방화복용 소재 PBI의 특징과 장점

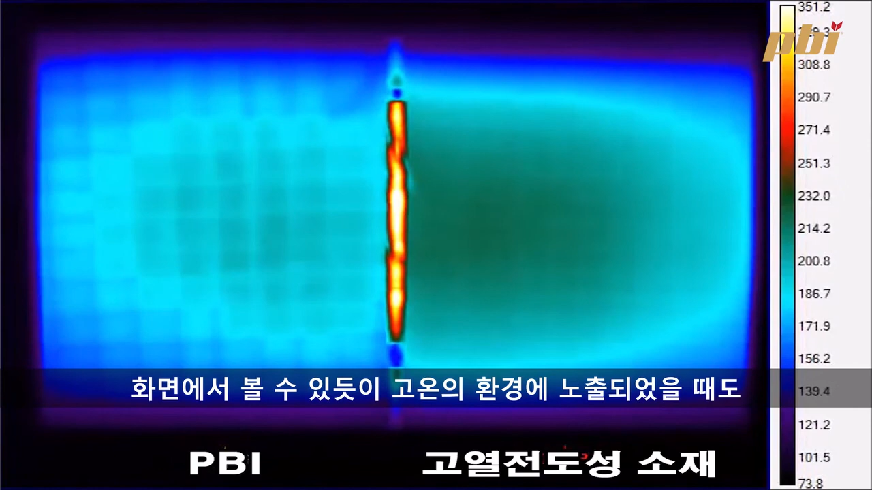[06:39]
열 전도성이 매우 높은 소재와 비교해 보았을 때 화면에서 볼 수 있듯이 고온의 환경에 노출되었을 때도 PBI 겉감 원단은 소방관으로 하여금 더 천천히 열을 느낄 수 있게 해줍니다.